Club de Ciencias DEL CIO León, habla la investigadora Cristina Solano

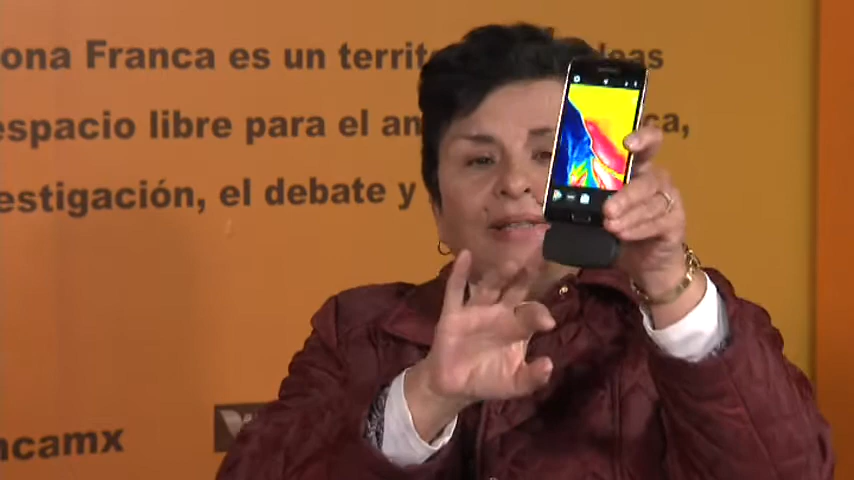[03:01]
La parte de aquí abajo es la camarita. Generalmente hay, para ver, para la industria, esta es una pequeña camarita.
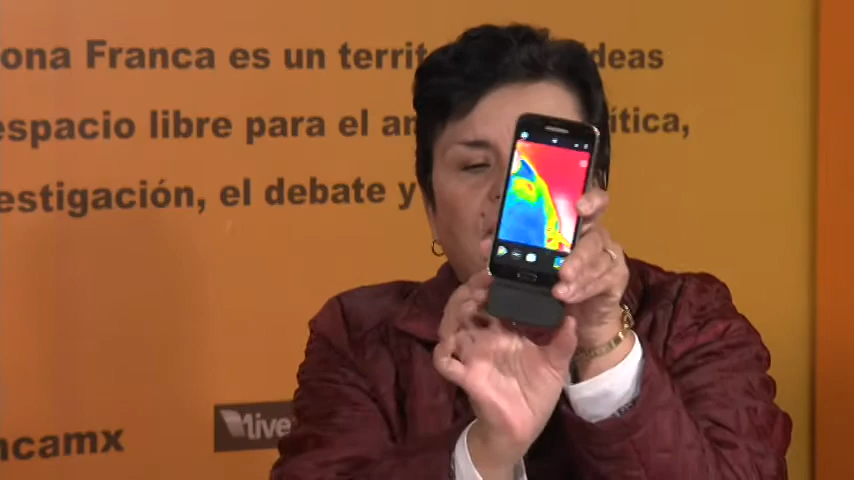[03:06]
Y si nos vemos aquí, a ver si me ven a mí, me ven a mí, es mi cara, ¿sí?
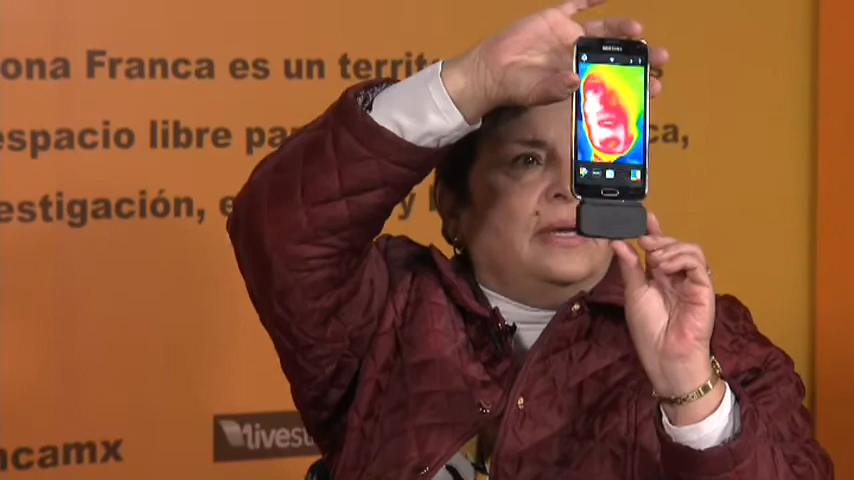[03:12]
Entonces, lo rojo y lo blanco es lo más caliente. La parte azul es la parte más fría y hay rancos de temperatura.
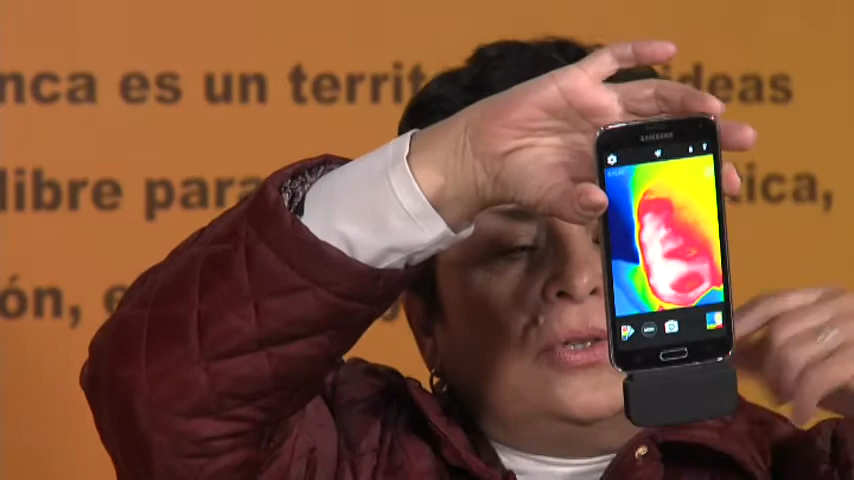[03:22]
Entonces, lo que hace aquí esta cámara es convertir el calor que le está llegando en un rango de código de color. O sea, que se llaman pseudocolor. Entonces, está más o menos así.
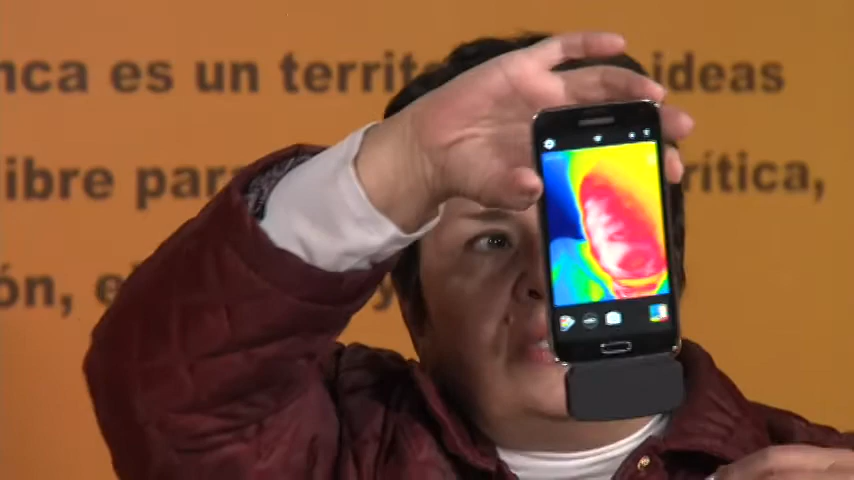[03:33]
Podríamos definir que lo más rojo fuera verde, pero no es lo más normal, no es lo más lógico. Entonces, lo que tenemos... Entonces, nosotros podemos cambiar, me pongo mis manos, a ver si me la ven, mis dedos que están bien fríos. Y entonces... Está muy cerca, pero sí. Está muy cerca, a lo mejor. Aquí están mis dedos. No están tan calientes como mi cara, ¿sí?
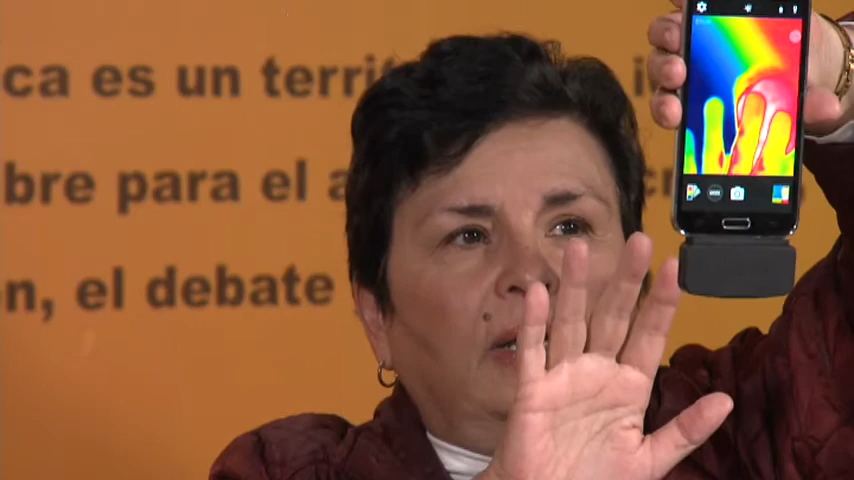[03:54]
Claro. Y si baja la palma de la mano... Exacto.
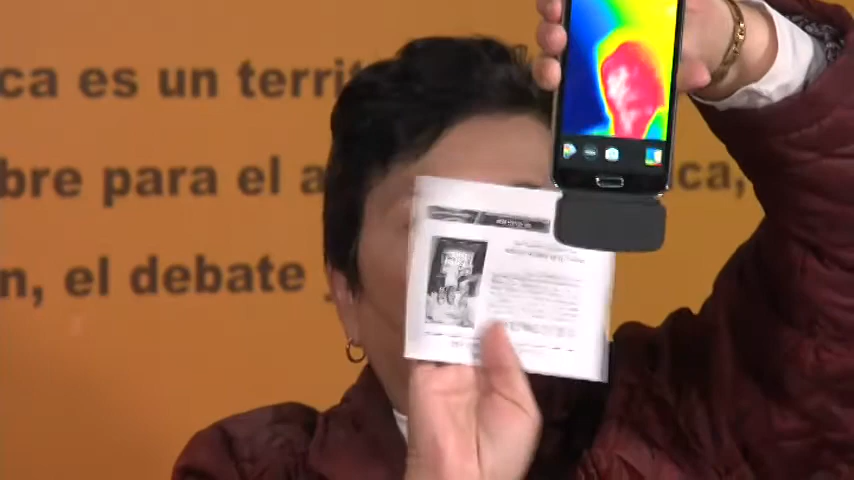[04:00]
Y si yo pongo, digamos, una hoja, una hoja, de todas maneras pueden ver... Espérame, es que no la tengo... Ahí está. De todas maneras pueden ver mis dedos, ¿sí?
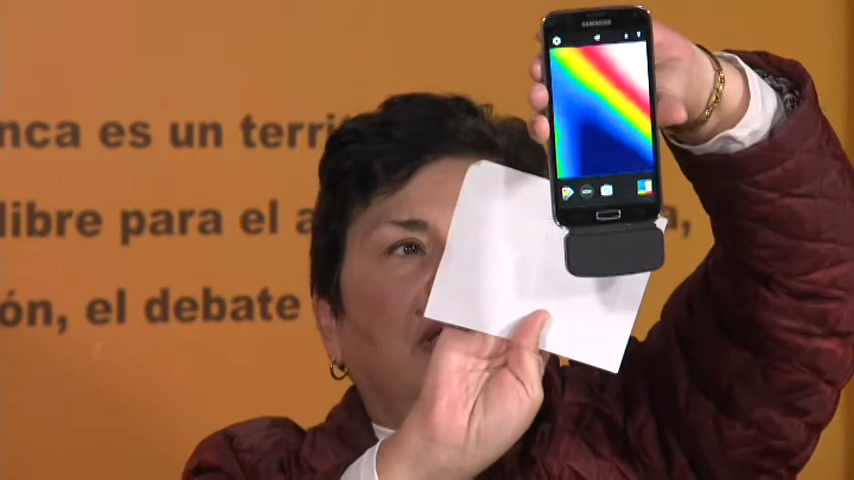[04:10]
A través de la hoja. A través de la hoja, porque yo estoy detectando el calor que pasa, no estoy detectando una imagen. Claro. ¿Sí? Entonces, esta nos permite... Este tipo de bellezas tecnológicas las están vendiendo, digamos, en una casa que hay una fuga de calefacción.